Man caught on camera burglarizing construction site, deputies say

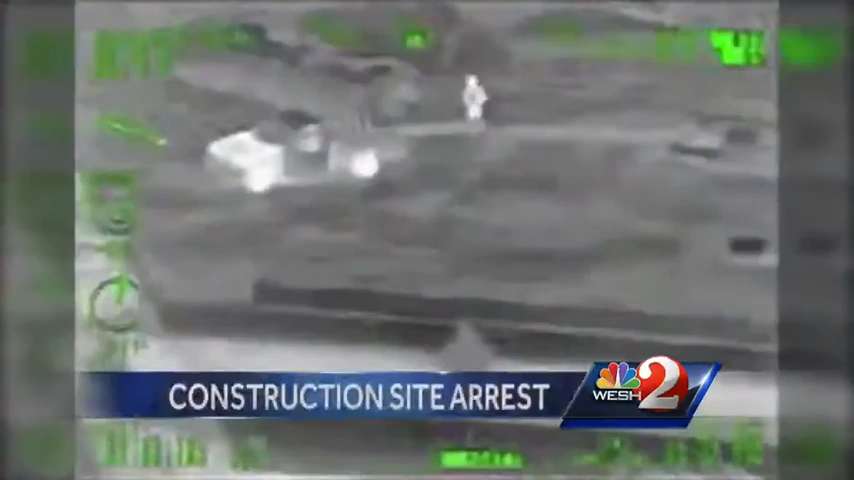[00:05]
NEW VIDEO RELEASED TODAY SHOWS WHAT DEPUTIES SAY IS A MAN HELPING HIMSELF TO SUPPLIES FROM A NEW HOME CONSTRUCTION SITE IN ORANGE COUNTY.
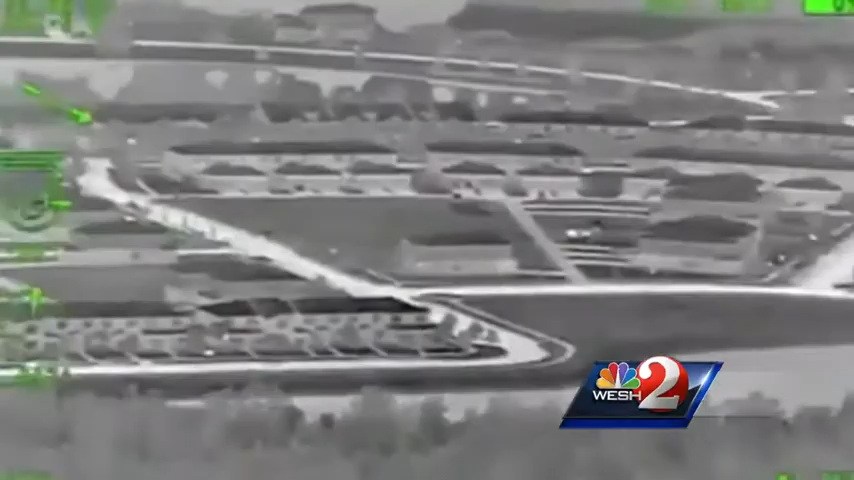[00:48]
ACCORDING TO INVESTIGATORS A HOMEOWNER IN WINTER GARDEN NOTICED
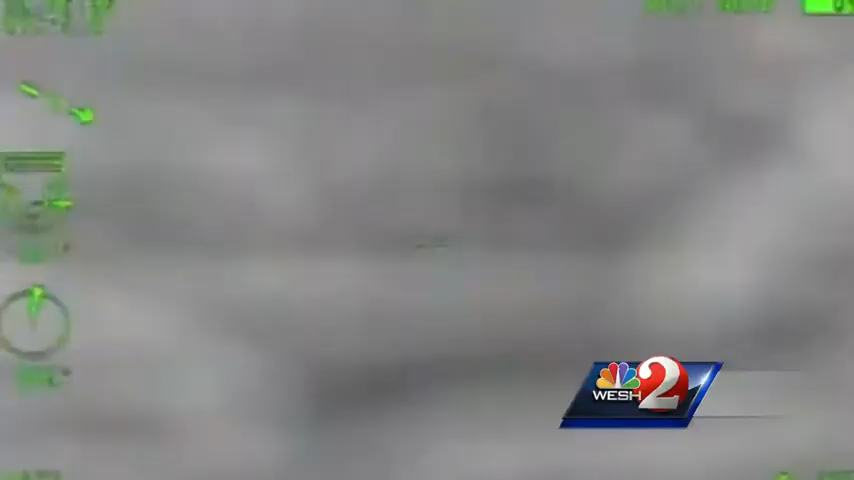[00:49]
A MAN LOADING LUMBER INTO A TRUCK AT A HOUSE UNDER CONSTRUCTION.
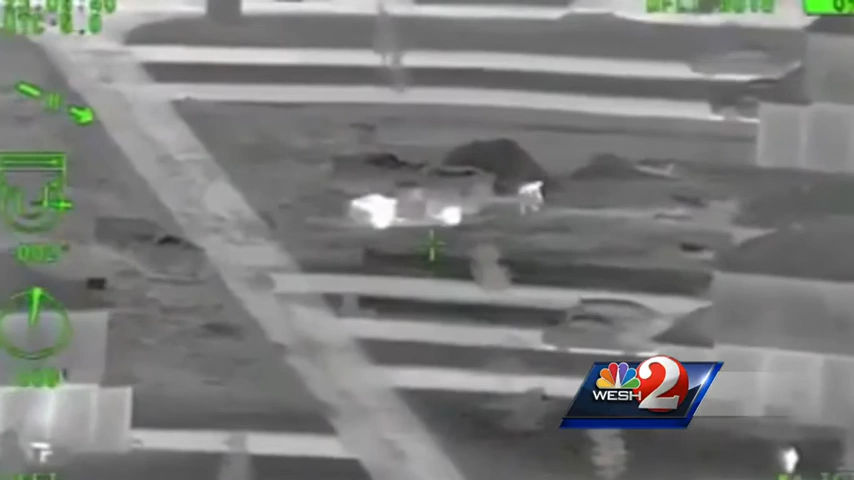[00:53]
HE CALLS 911. THE AVIATION UNIT FOR THE ORANGE COUNTY SHERIFF'S OFFICE ARRIVED AND THEY SPOT A MAN HARD AT WORK DOING JUST THAT. THIS IS THEIR VIDEO. HERE'S WHERE IT GETS INTERESTING.
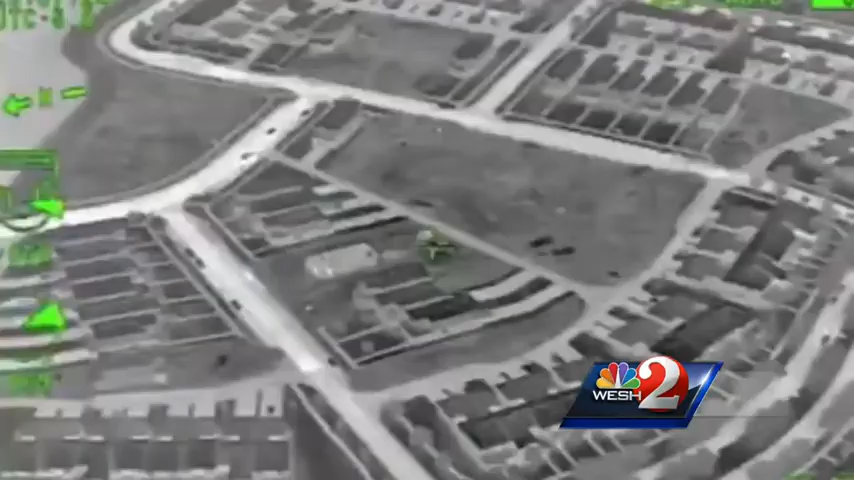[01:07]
AT SOME POINT THE SUSPECT SEES THE HELICOPTER THEN STARTS FRANTICALLY UNLOADING LUMBER.
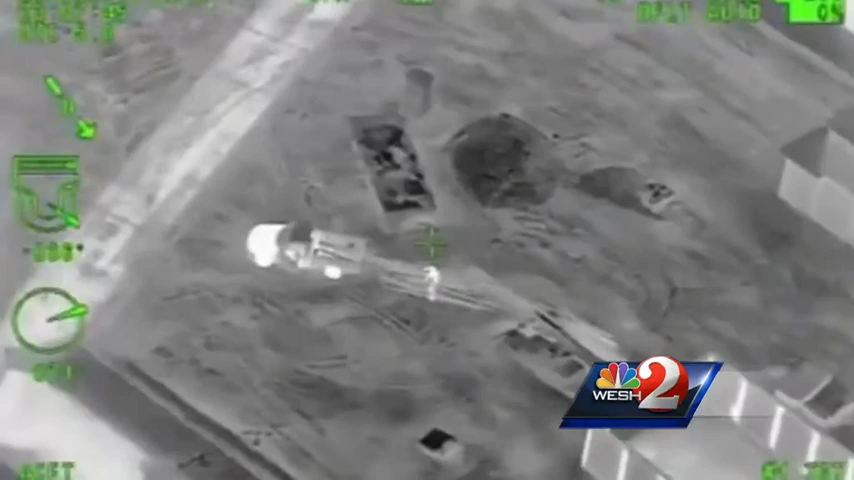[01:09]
CAN'T SEEM TO GET IT OUT OF HIS TRUCK FAST ENOUGH.